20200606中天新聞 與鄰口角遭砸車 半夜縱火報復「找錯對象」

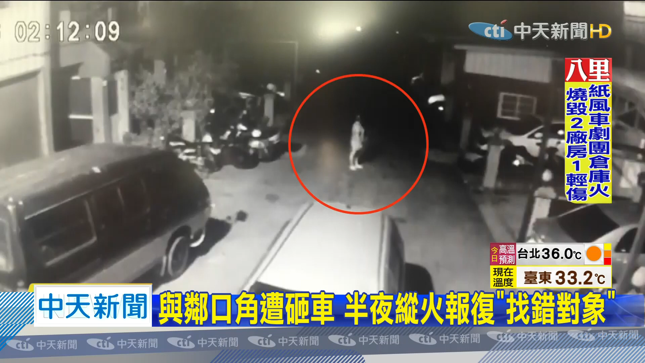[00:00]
先彰望一下 她有在彰望她手上拿什麼東西那個是酒精吧大半夜婦人鬼鬼祟祟走到鄰居家門口疑似泼灑易燃物在機車上再用打火機點